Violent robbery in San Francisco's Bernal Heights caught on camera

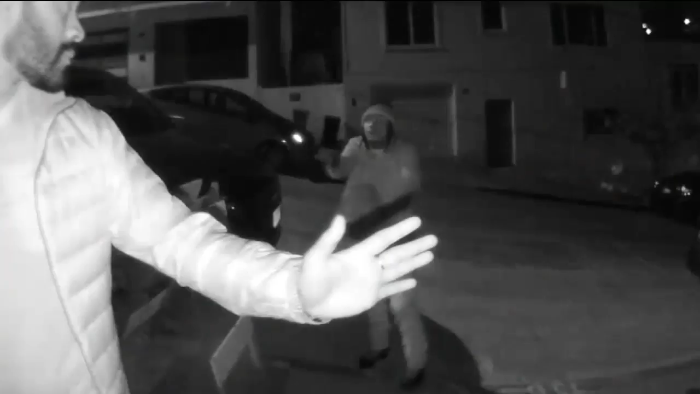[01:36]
Well, let's take another look at that video. We've blown it up and stopped it so you can take a closer look at that suspect.
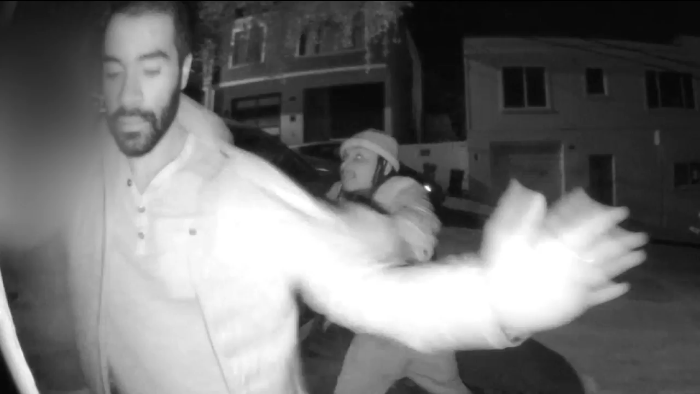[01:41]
Now, San Francisco police are hoping someone will recognize them,